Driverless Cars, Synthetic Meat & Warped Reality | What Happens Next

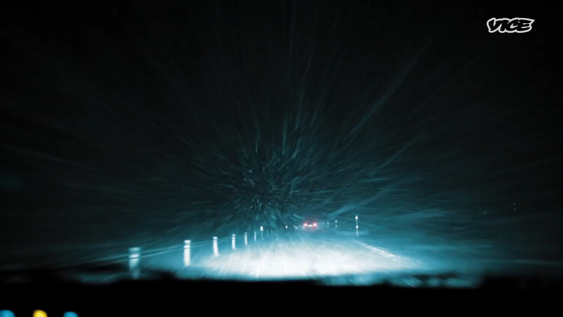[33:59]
the worst blizzard that you can imagine bad weather is just one example of how real